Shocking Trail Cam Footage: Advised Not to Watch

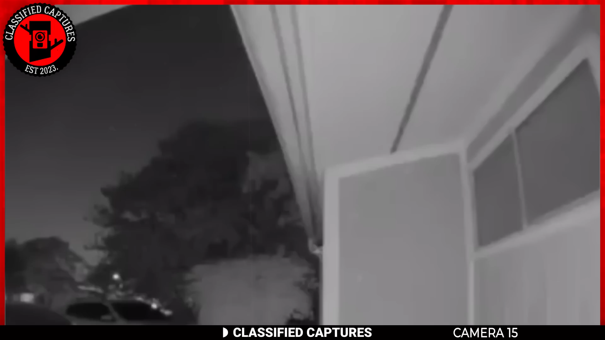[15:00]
paranormal creatures, and many more. A surveillance camera at someone's doorstep captured something strange in the sky. There it is, a bright object flying by in the sky. No one knows what it was. It could be the wings of a bird flying by,
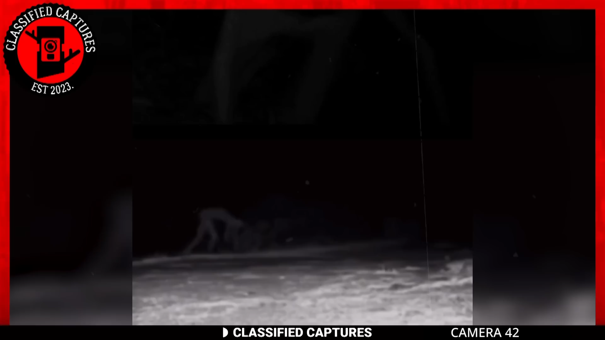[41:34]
It starts off like your ordinary trail cam footage of the forest landscape at night.
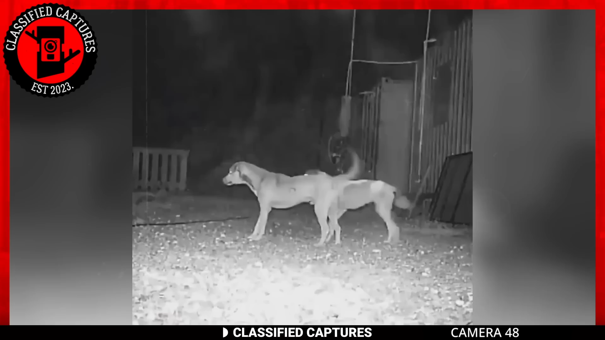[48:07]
Moments later, we see the trio flee backwards as a fierce alligator comes to view, baring its sharp teeth, and the three dogs,
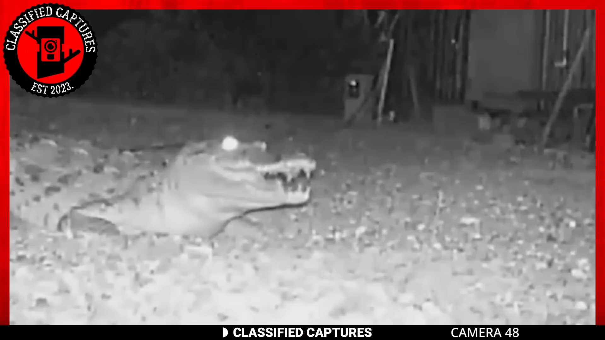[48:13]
I think these dogs were trying to bully the reptile, thinking it was all alone, but the scaly beast was not having it and decided to scare them off.
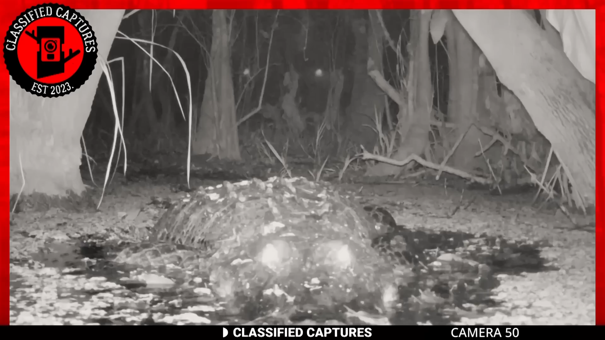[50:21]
A truly majestic spectacle. When it comes to modern creatures that resemble a prehistoric lineage of dinosaurs, my hair stand on ant. The alligator captured in this footage is a prime example. If this doesn't give you shivers, I'm not sure what will. Fix your gaze on this scene.
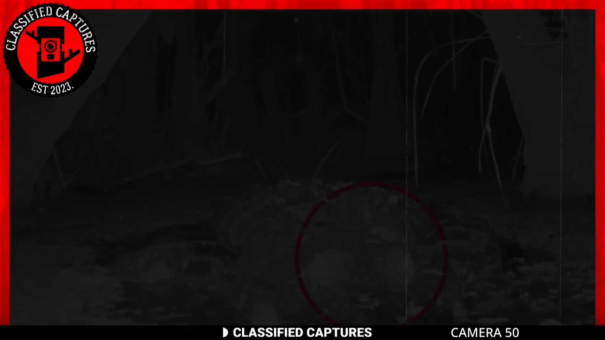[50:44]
The alligator's eyes emit an eerie luminescence, casting an uncanny aura.
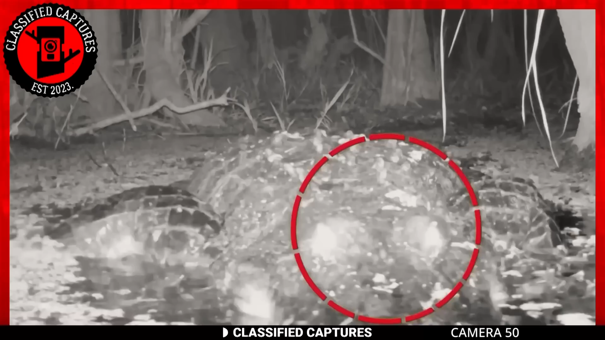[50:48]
At first glance, you might even wonder if it's some malevolent entity manifesting in our realm,
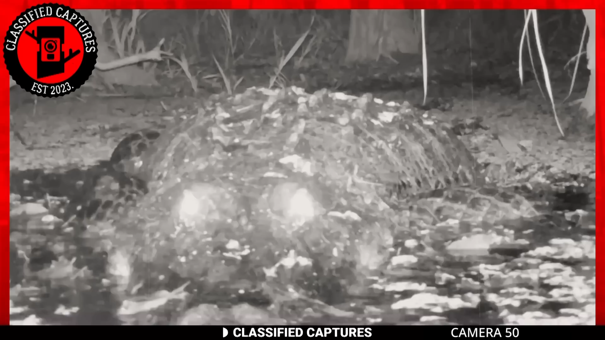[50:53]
but rest assured, the reality is far less sinister. This luminosity is attributed to a specialized layer called the tapetum lucidum, situated at the rear of the eyes. This adaption allows their eyes to reflect light, resulting in this captivating radiance.
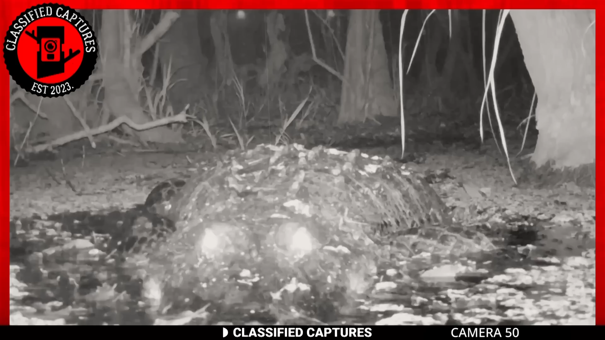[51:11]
Beyond the scary eyes, we have the size and weight to worry about. This colossal being tips the scales at around 1,000 pounds. They inhabit both terrestrial and freshwater domains, though they steer clear of salty waters.
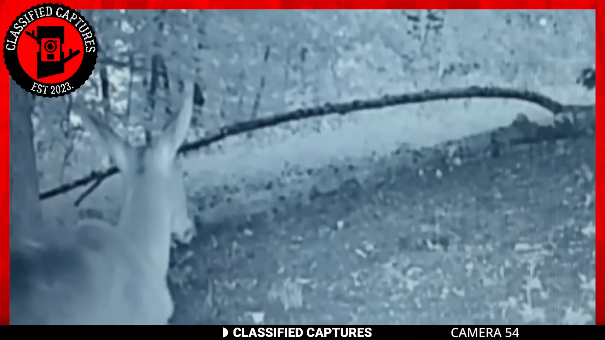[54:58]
In this intriguing trail capture, we bear witness to a remarkable encounter between a deer and an enigmatic creature that defies easy classification. Let's dive into the details.
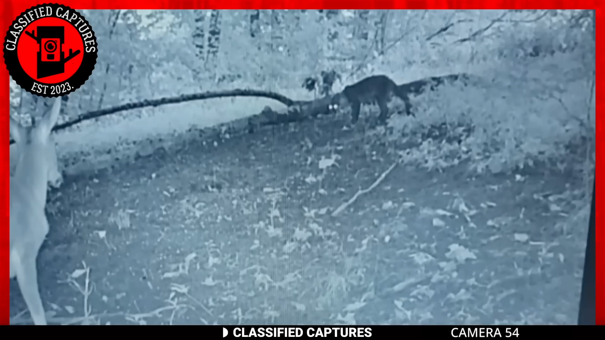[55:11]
As you examine the picture, your eyes are drawn to the deer, locked in a defensive stance, facing off against this mysterious entity. The creature, poised and ready to strike, exudes a sense of imminent danger. Its appearance, however, leaps as puzzled. Dark fur, glowing eyes, and an absence of a tail, all of these unique characteristics make it challenging to attribute this creature to any known animal species. This raises an intriguing possibility.